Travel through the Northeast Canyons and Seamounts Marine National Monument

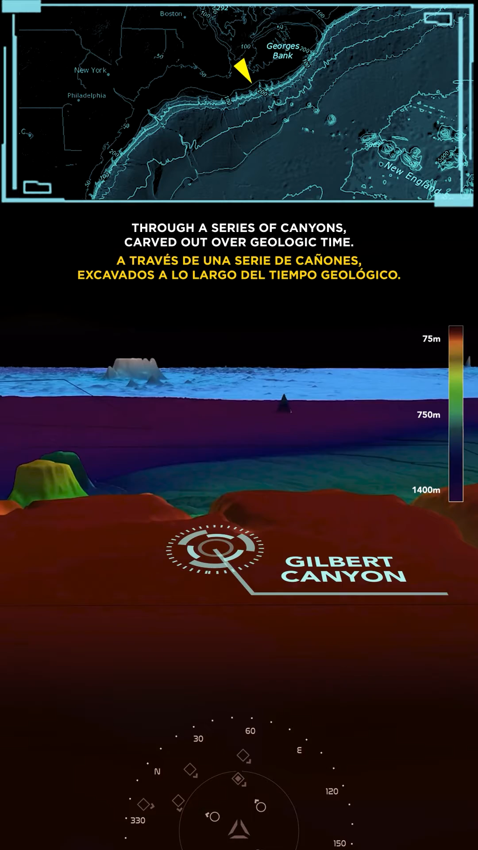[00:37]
series of canyons carved out over geologic time.
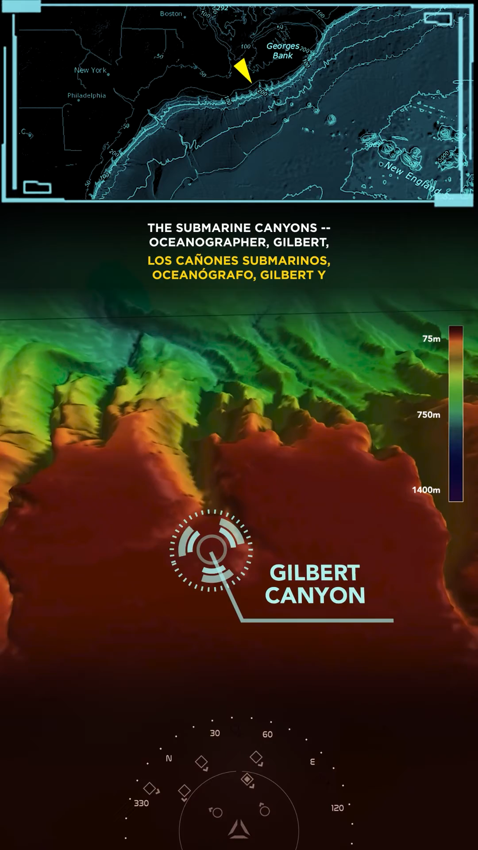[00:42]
The submarine canyons Oceanographer, Gilbert, and Lydonia cover almost 1,000 square miles.
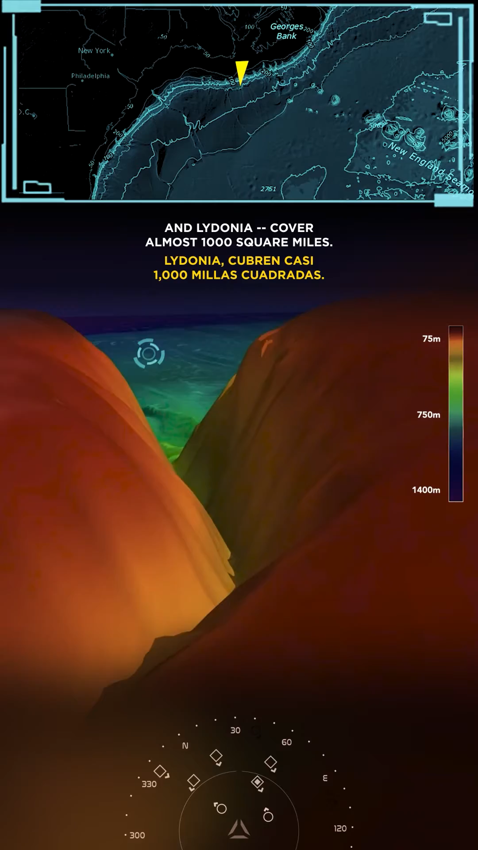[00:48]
Oceanographer Canyon plunges to a depth of 4,000 feet as deep as the Grand Canyon.
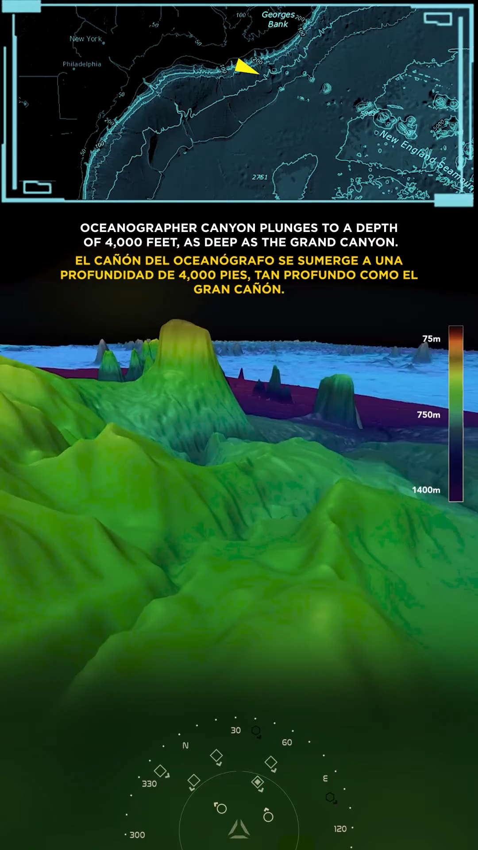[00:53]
The canyons have steep walls and rocky outcrops.
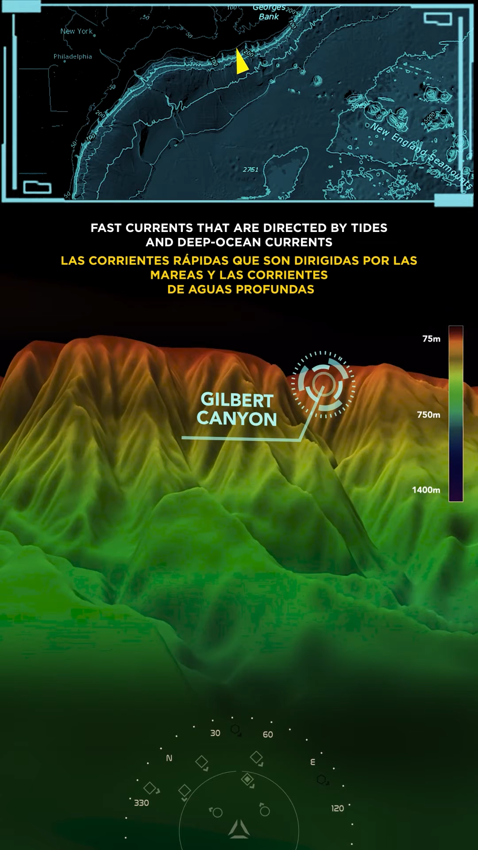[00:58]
Fast currents that are directed by tides and deep ocean currents bring nutrients, plankton,
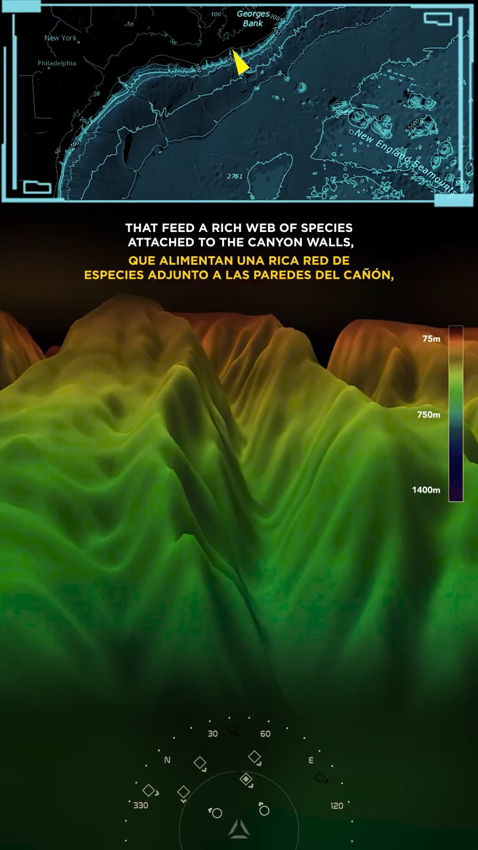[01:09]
living in the sediments and in the waters above.
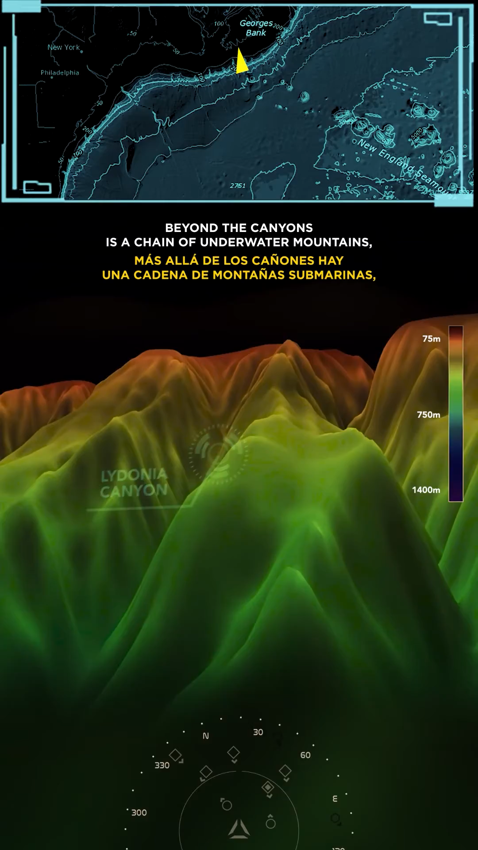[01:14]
Beyond the canyons is a chain of underwater mountains, or seamounts, which rival the rocky mountains in size and majesty.
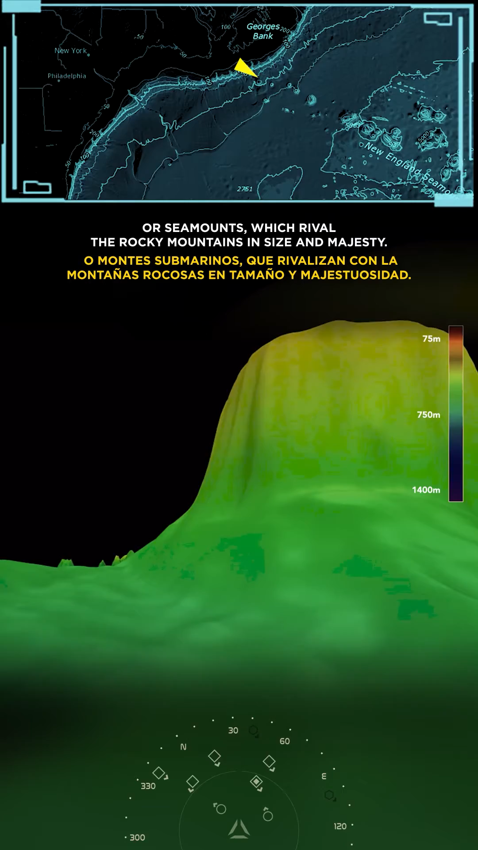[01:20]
These extinct underwater volcanoes were formed as much as 100 million years ago,
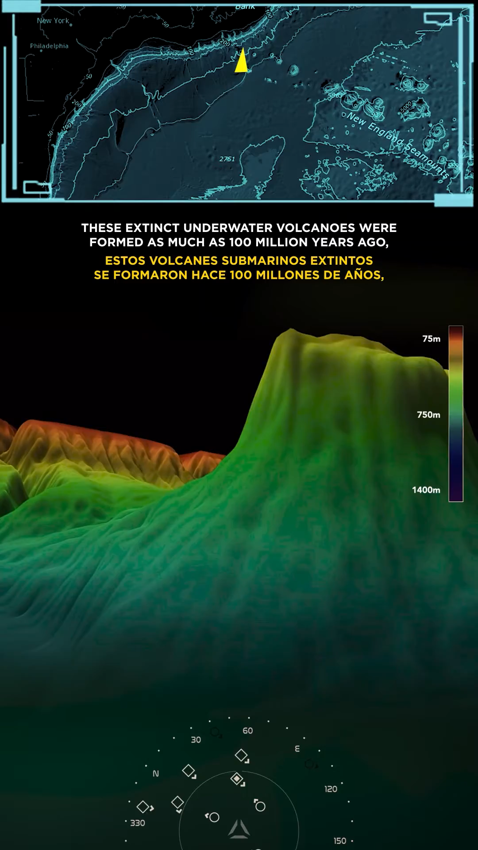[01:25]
when the seafloor spread apart over a hotspot in the Earth's mantle.
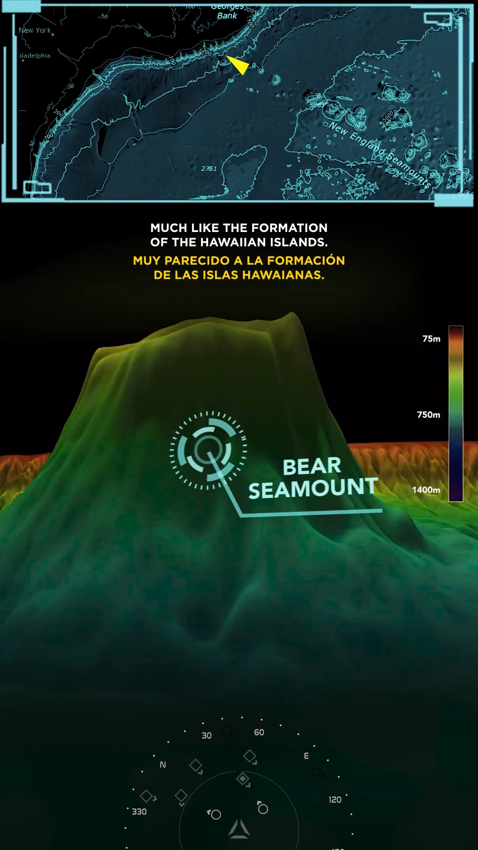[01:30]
Much like the formation of the Hawaiian Islands, four seamounts are found within the Northeast Monument, Bear, Fysalia, Retriever, and Mittalus.